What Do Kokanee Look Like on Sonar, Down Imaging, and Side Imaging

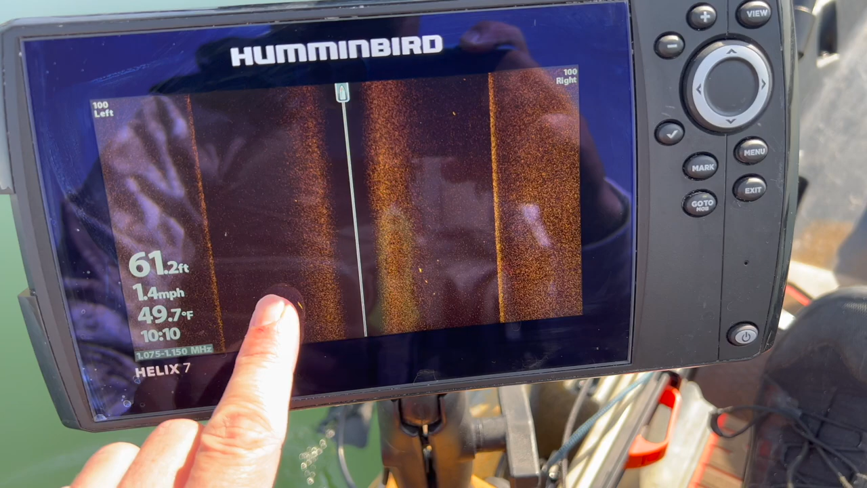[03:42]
On screen: depth 61.2 ft, water 49.7°F, speed 1.4 mph
You can still see a fish down there close to the bottom and if you see fish out here over the top of this bottom that means they're way off to the left over almost 100 feet off to your left
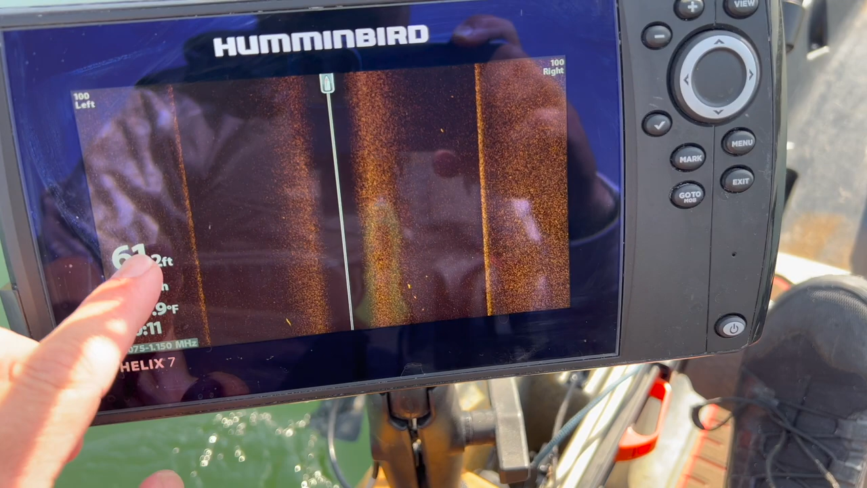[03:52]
I'm feeding over the bottom but most of the fish here are suspended.
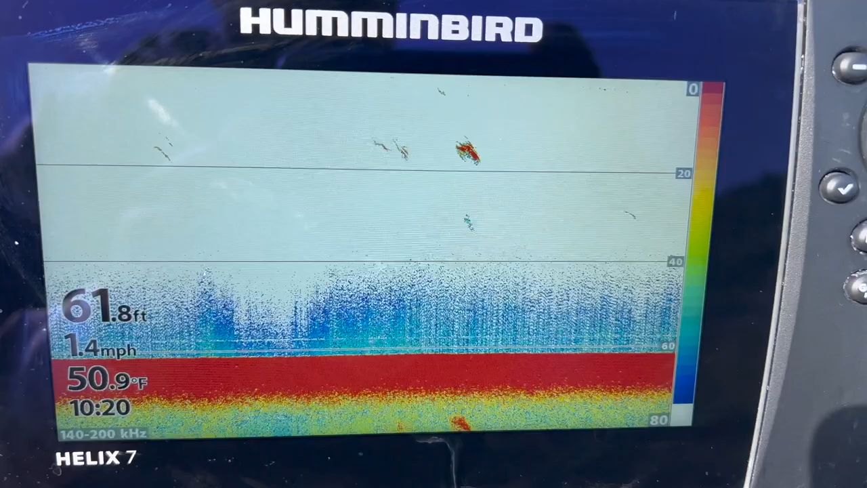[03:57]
On screen: depth 61.8 ft, water 50.9°F, speed 1.4 mph
Sometimes when you get dense concentrations of kokanee it'll just show up like blobs like this because it can't separate the targets.
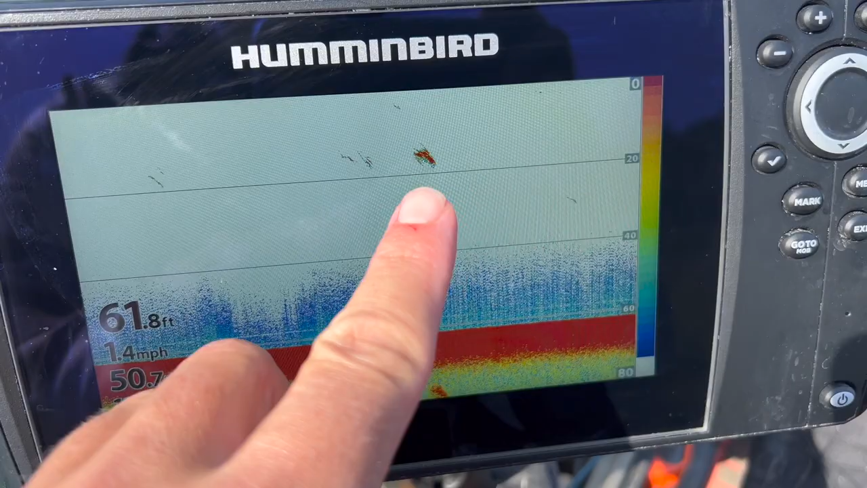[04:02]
On screen: depth 61.8 ft, speed 1.4 mph
There's so many fish stacked on top of each other.
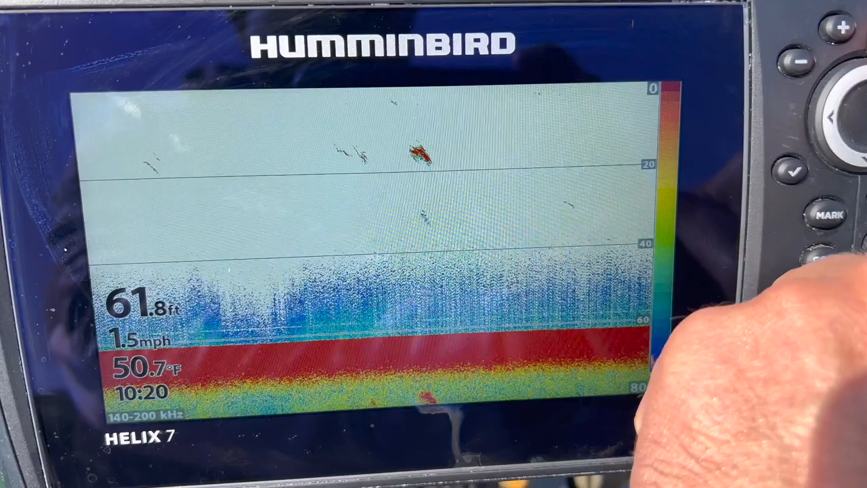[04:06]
On screen: depth 61.8 ft, water 50.7°F, speed 1.5 mph
And here you can see there's a bunch of them here there's
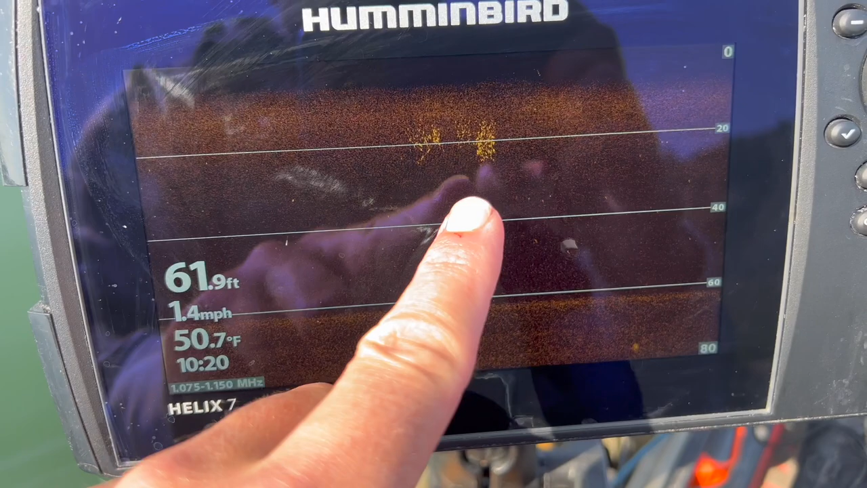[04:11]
On screen: depth 61.9 ft, water 50.7°F, speed 1.4 mph
basically a swarm of kokanee right there at 20 feet on down imaging. You can get better separation of each individual target fish there to get a better estimate of how many fish are there.
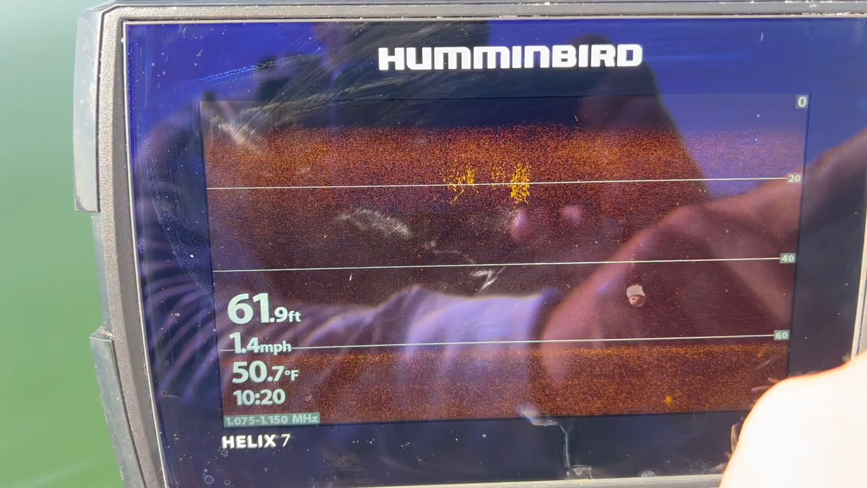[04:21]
On screen: depth 61.9 ft, water 50.7°F, speed 1.4 mph
And again on side imaging here you can see that school
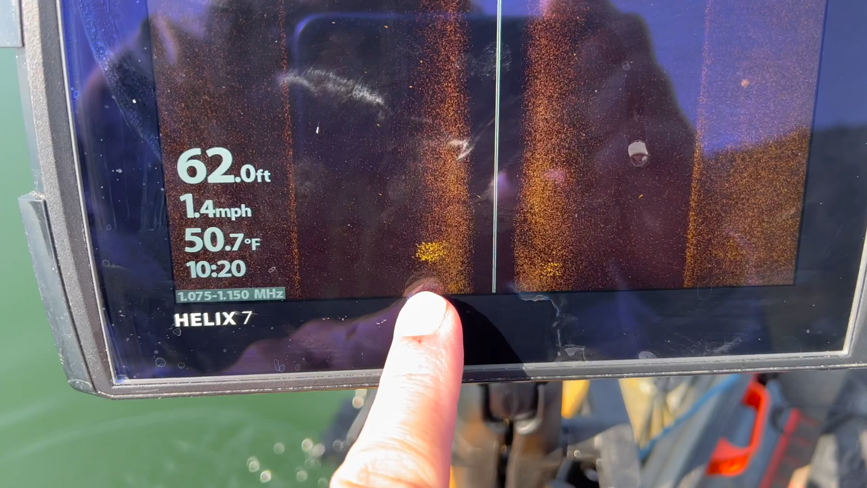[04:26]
On screen: depth 62.0 ft, water 50.7°F, speed 1.4 mph
is primarily off to my left but there's actually some just to my right so they're actually about right underneath the boat.